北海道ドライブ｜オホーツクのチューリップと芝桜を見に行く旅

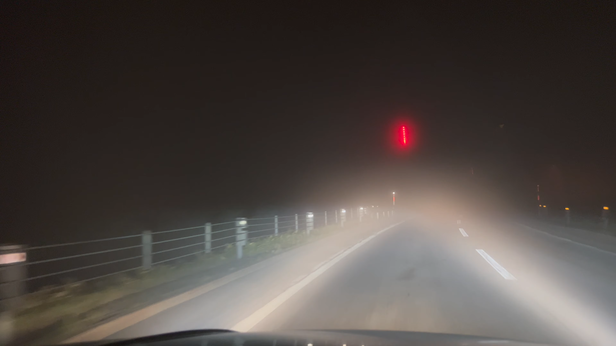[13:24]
ちょっと待って、全然見えんな。こっちの方がいいかな。もうちょっとこれは本当に分からんけど、こっちの駅も見えねえし。勘弁してよ、お前ら、お前ら、